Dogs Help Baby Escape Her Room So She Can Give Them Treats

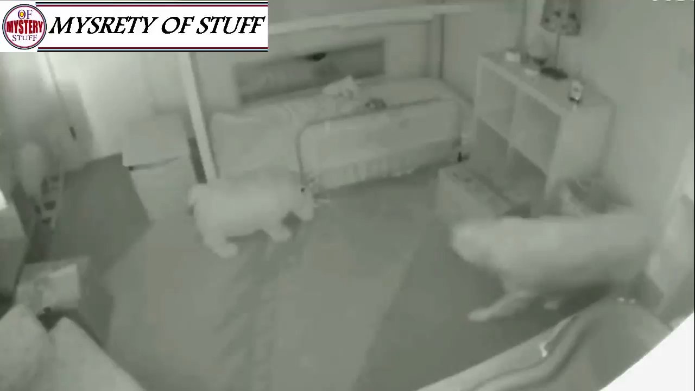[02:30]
So Chloe's mom and dad sat down and watched the footage. That's when the truth was finally revealed to them. It was the dogs that were helping Chloe to escape during the very early hours of the morning. They definitely knew what they were doing, Cardinal said. They start getting real hungry around 6am. And instead of barking outside our room, they figured they'd try the baby.